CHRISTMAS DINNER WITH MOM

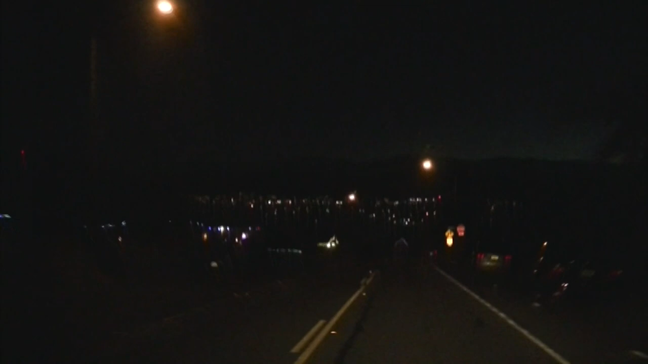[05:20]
And I don't know if any of you guys can see this, but this is just the lights of Corona. Because we're kind of on a hill above the town, and there's the mountains in the background. Again, I'm not sure how much you can see. But it's very pretty tonight. It's very clear.